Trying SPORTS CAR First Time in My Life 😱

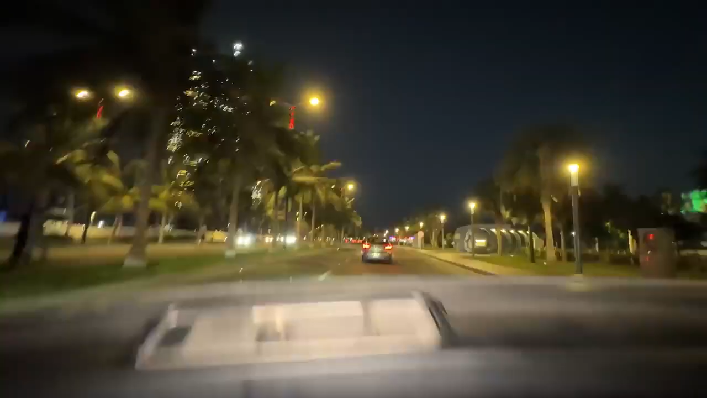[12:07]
जद्दा कुरनेश में घूम रहे हैं,
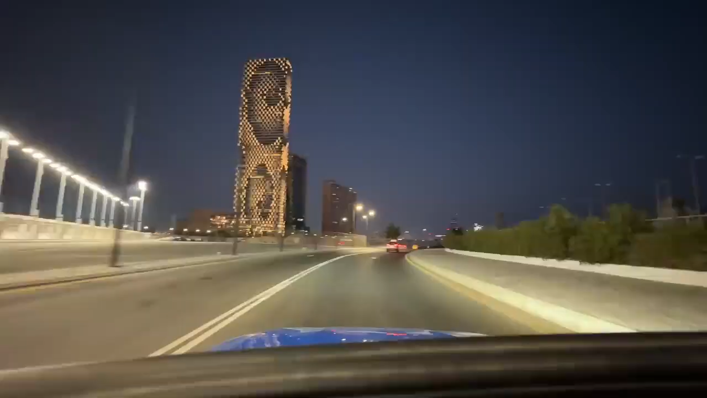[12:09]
यहाँ पर जबरदस्त टावर्स, और आप छत खुली होने के वजह से ना आराम से ये वाला व्यू भी आप एंजॉय कर सकते हैं।